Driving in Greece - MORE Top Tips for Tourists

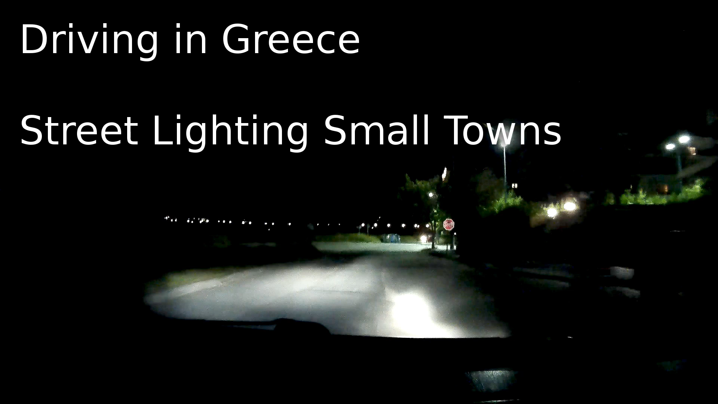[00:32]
lighting is a bit hit and miss they're rolling out these new led street lights now so they're quite good but apart from that it can be about a bit patchy in town street light wise so here we're driving along a typical uh country road if you like so you can see that we've got zero
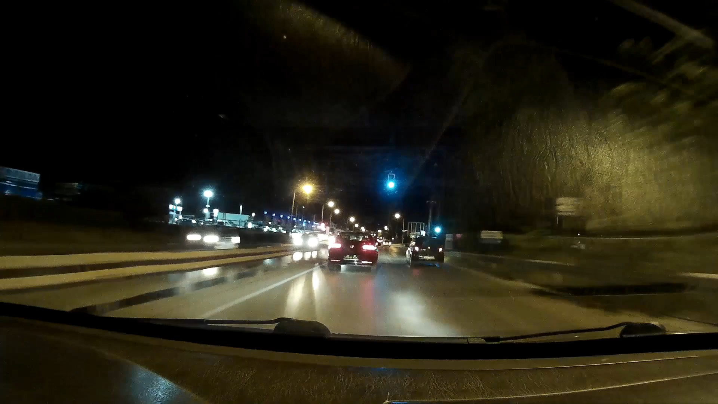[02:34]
we're going from uh perea to uh the center of thessaloniki see this car's got some sort of wicked number plate on it i have got i'm not going to pretend to know what that is uh
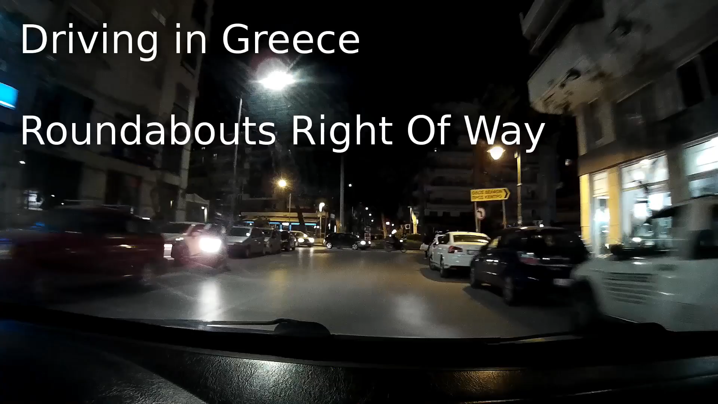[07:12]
is what i mean about the roundabouts look if you look i believe it or not i've got right of way there i don't honestly i like to give way to people on the uh on the roundabout just because i'm hoping to get everybody to do the same thing so i like to set an example on it but i made an exception there because the guy was already stopped you know and i was moving quite quickly so
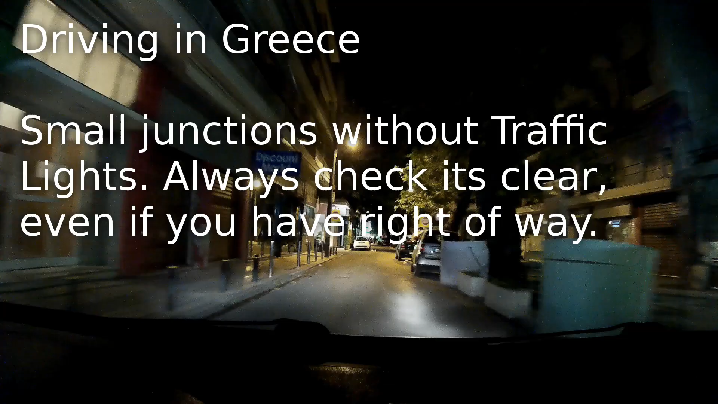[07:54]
that we've got the two stop signs on the left and the right they're not always going to be so obvious but if you're not sure there's no road markings here and it's a crossroads if you're not sure look for the road signs and even if it says it doesn't say anything when you do cross just take it easy and just check both ways it doesn't harm to be careful you know so when i see accidents in the city they're
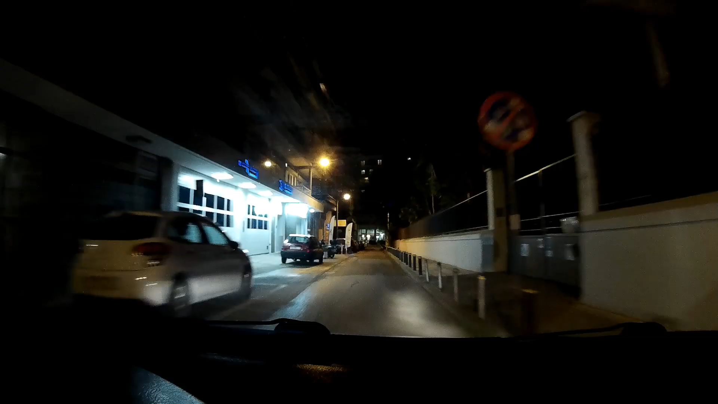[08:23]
either going to be at traffic lights or they're going to be at a crossroads like that with two cars one has not realized that they've got to give way and the other one thinks they've got right away
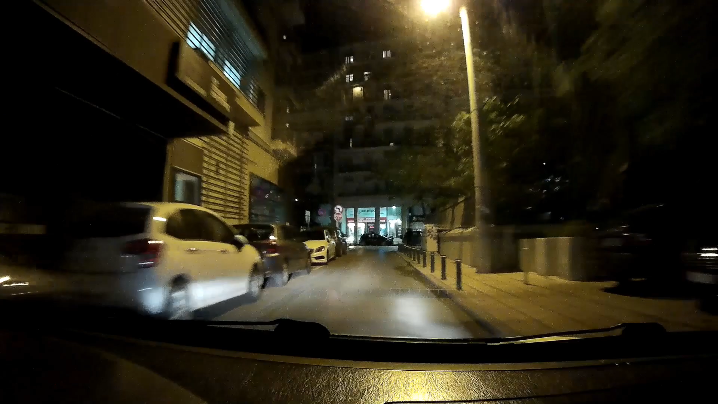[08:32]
but long story short you can't be sure that the other person knows is that they've got a stop sign so you
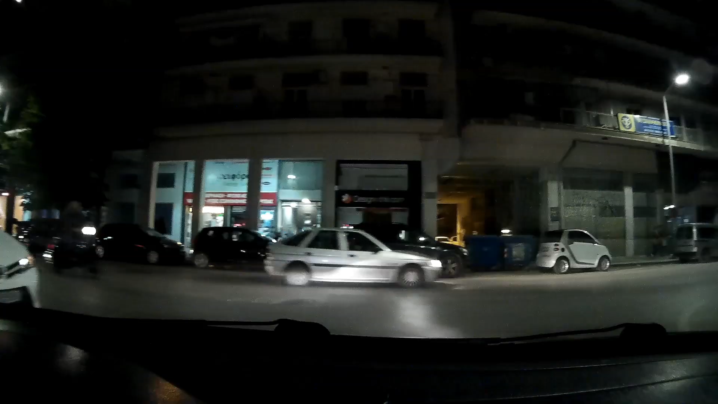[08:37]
know within reason that the way is clear yeah be prepared for taxis to stop everywhere